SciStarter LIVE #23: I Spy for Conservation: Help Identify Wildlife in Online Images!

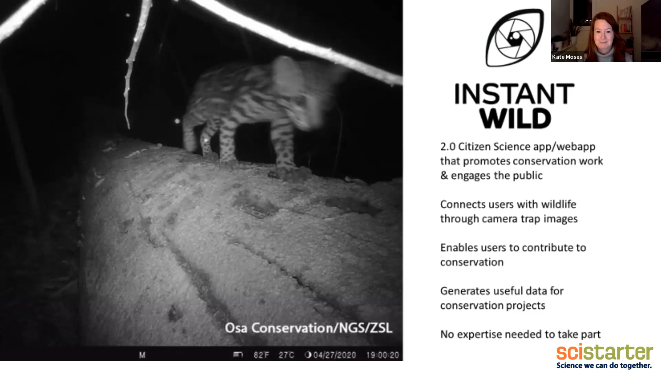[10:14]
whilst getting an insight into what animals get up to when people aren't around um and for me like the thing that i think is the best bit about instant wild is that you don't need to be worried about being a wildlife expert so you can take part no matter what your level of experience or expertise is but i'll come back to that point later um can i have the next slide please thank you
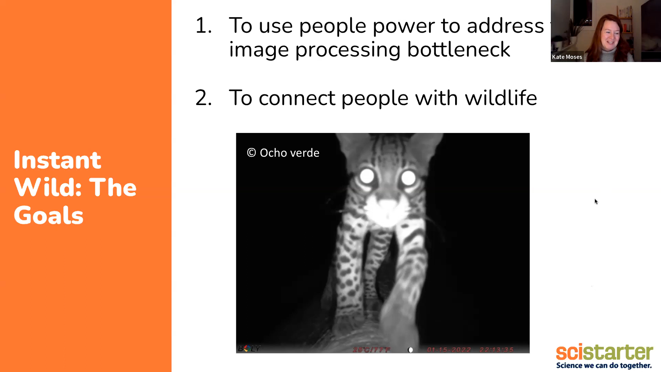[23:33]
comes by often enough that the owner of the area have they've got like a little name for it i can't remember the name i wish i could but yeah it's sort of regularly spotted on the camera trap and she's beautiful she's adorable wow okay sorry
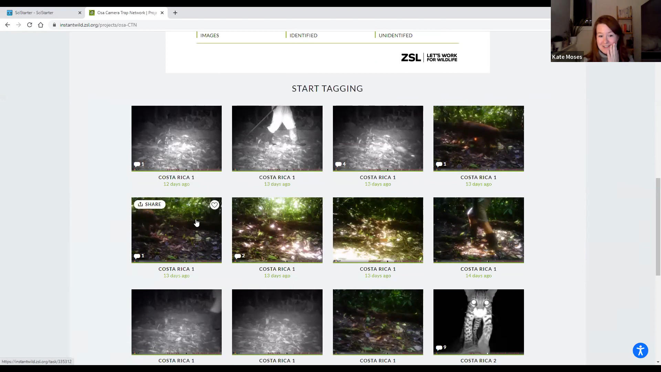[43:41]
uh frank who is the owner he quite often spot frank on the camera trap images um he is out at night looking for all kinds of herbs he's really into snakes and all sorts of things like that but i will show you on we had a couple of really beautiful images including that ocelot that came through before but on this image
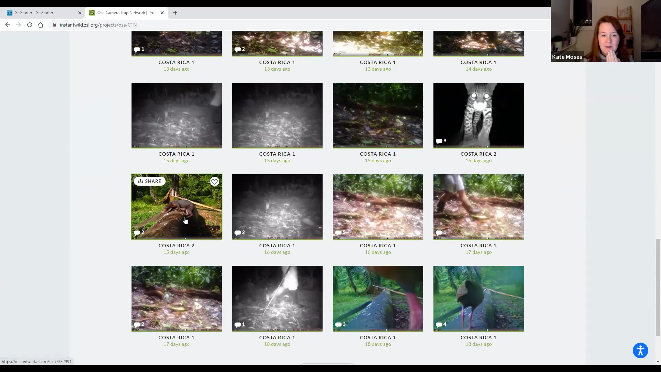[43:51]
so i will select this image um and as i mentioned i don't want to show you that now actually i'll give it away
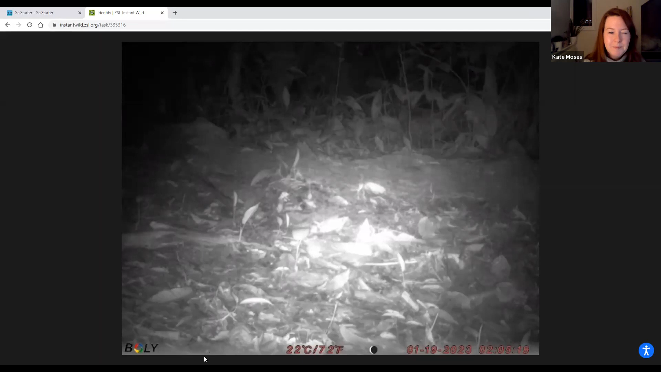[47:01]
i don't know about you like the way i do it like it's quite often one of the tricks finding them is you'll quite often see i the reflections of two eyes is a good way of locating the animal but i cut sometimes they're a little bit slow to trigger or they'll trigger after the animals just move past i can't see anything in that one so in this case i can go with no animal and also as a time save we have same as last so if you have that same one taver in here you could just do that whereas this one i'm going to tag as having no animal there
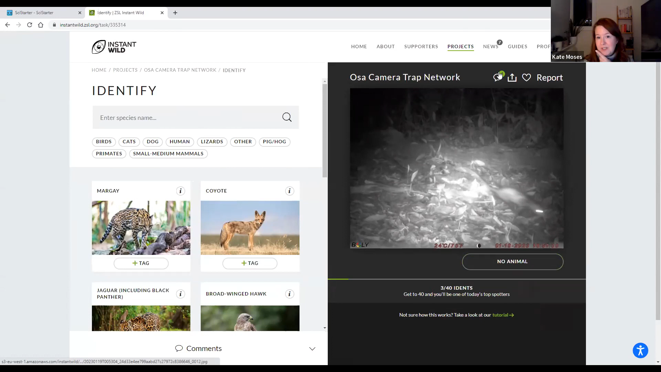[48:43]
when you see this little bubble and the number that means that you've got comments underneath
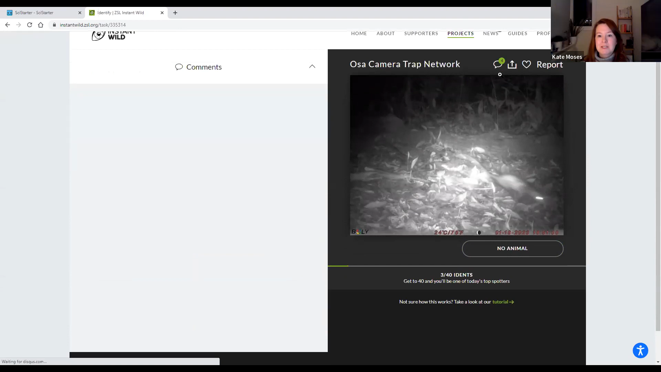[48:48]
um so you can always go and have a little look here um and yeah so we've got suggestions here um so people have clearly been doing their own research as well because they've
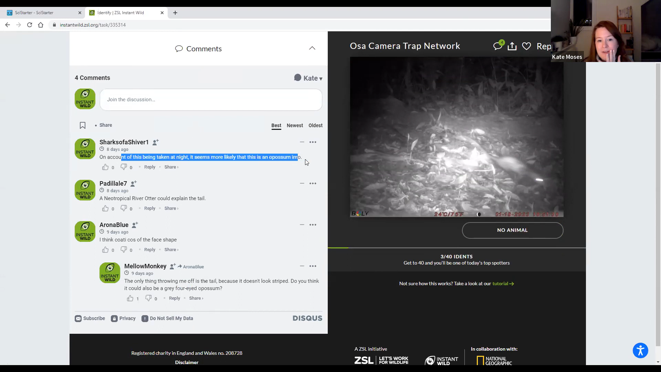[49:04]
looked into it and so saying on account of being taken at night seems more likely that it's an opossum which like in this case they're correct but you could also put under here
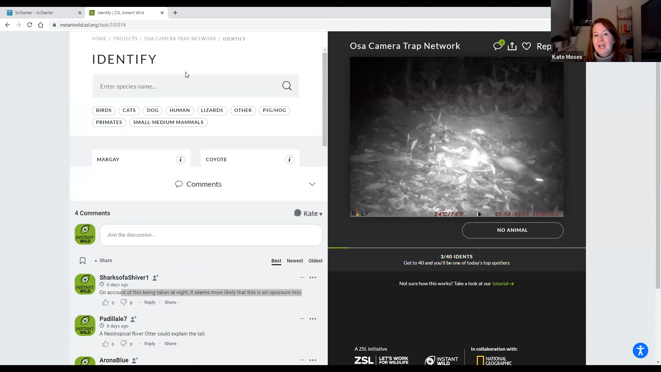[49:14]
like if you're logging on for the first time you're not quite sure you can say i'm not quite sure it's blurry i'm wondering if it's x y or z i'm thinking this because of these reasons or has